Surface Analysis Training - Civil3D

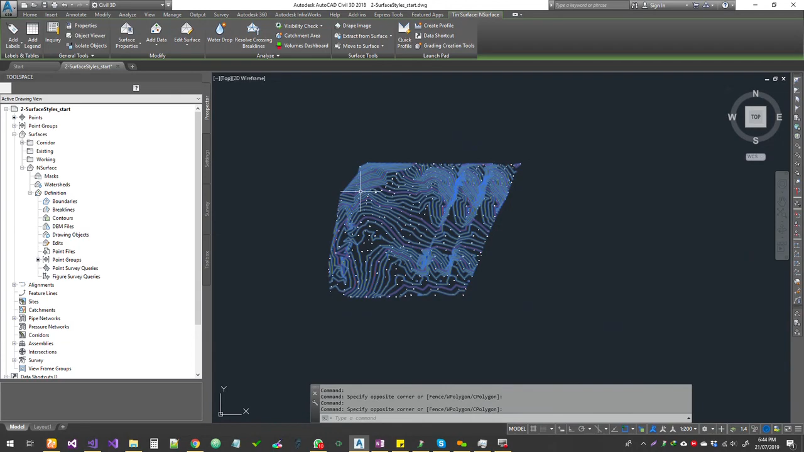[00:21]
your tint surface and it doesn't matter what style you have as a base style so either a triangulation or contour style should be good enough select your surface and then go to surface properties from the ribbon here or you can right click here and go to surface properties it's all the same so you've got the surface properties dialog box and so we have already seen how to create a new surface and
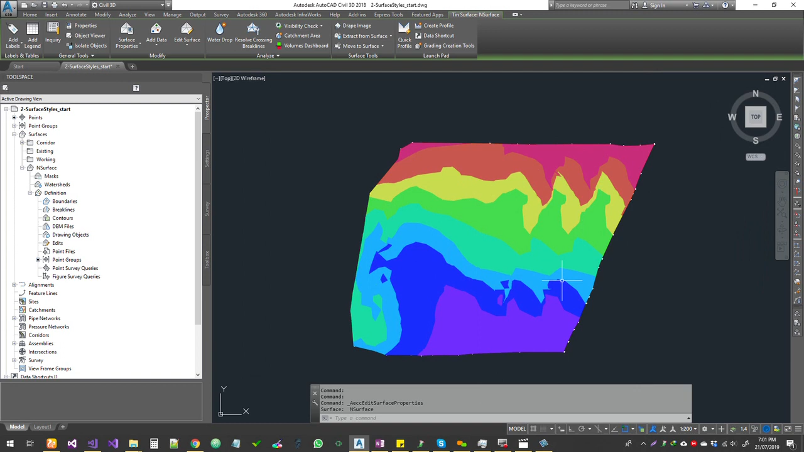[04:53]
much it's good for printing on paper if you want to show it on reports and things like that even if you print it on a monochrome you should be able to see different colors so that is the 2d option and if you go